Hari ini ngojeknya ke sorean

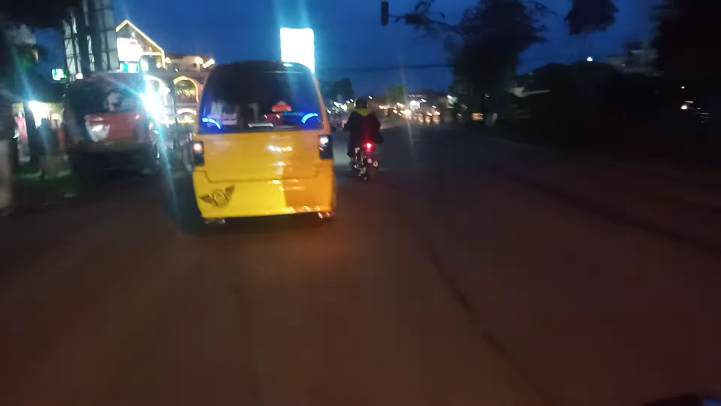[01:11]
jalan leburs itu masuk ke jalan pelabuhan dua ini
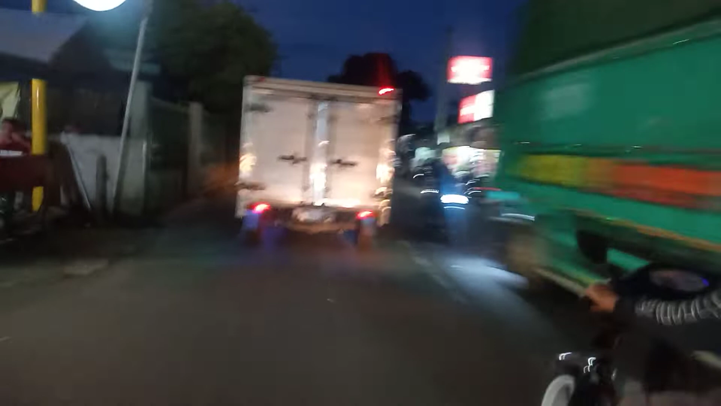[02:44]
sini juga ada yang jualan jas hujan helm sini kacang
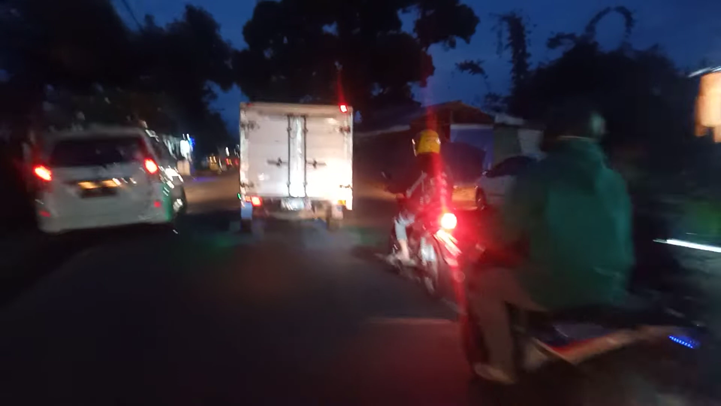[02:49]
helm juga ada di sini yang jualan
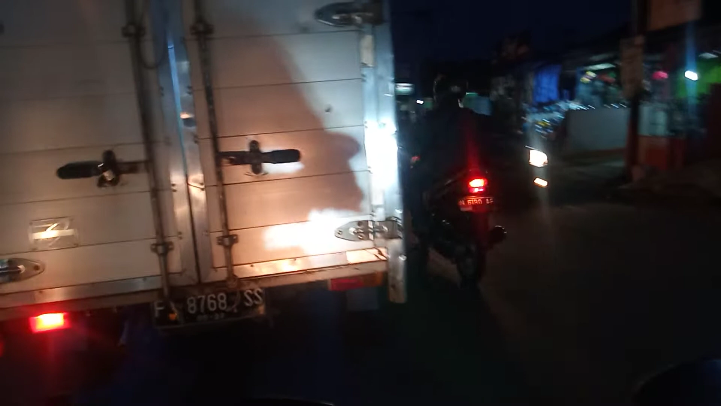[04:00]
lap berdeka arah menuju santyong cikundua yang kekiri itu ini jalur pelabuhan dua ada 3d mall di depan ini di sini jalur pelabuhan dua tempatnya di depan kesempatan di sini ada